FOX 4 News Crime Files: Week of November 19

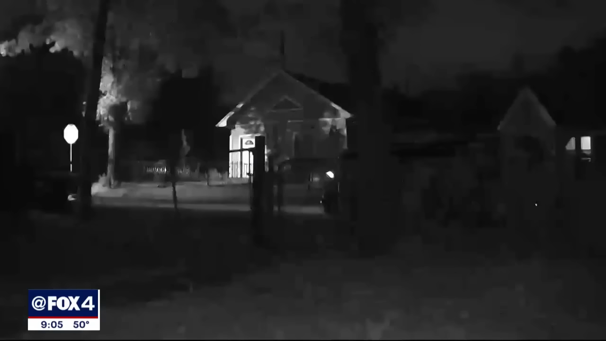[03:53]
Ring doorbell video shows the suspects speeding by, followed by Carla, on their tail.
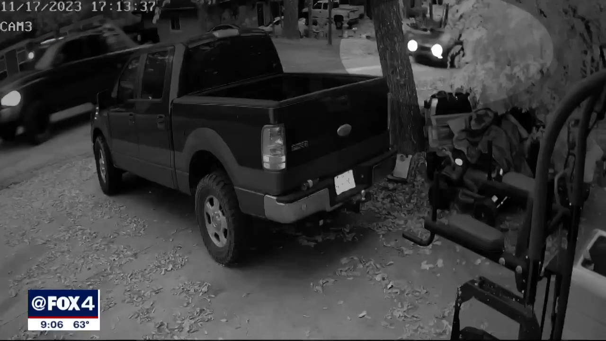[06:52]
The family says the suspects drove a red Dodge Challenger and parked a few houses away. You could hear him telling him, you know, where's the money at, meaning that they knew exactly what they had, that they had just cashed their checks.